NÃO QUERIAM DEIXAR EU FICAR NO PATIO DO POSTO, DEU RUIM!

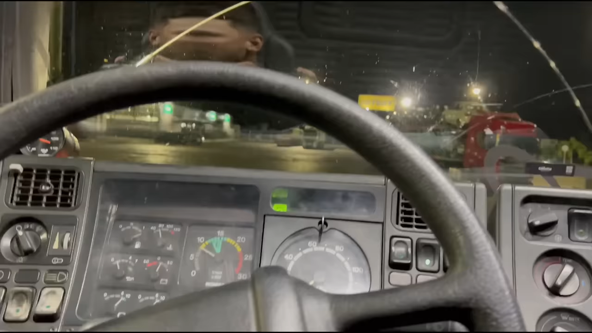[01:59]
O motorista não tem esporte em lugar nenhum. Olha, ali ele chega e botar... A grade lá.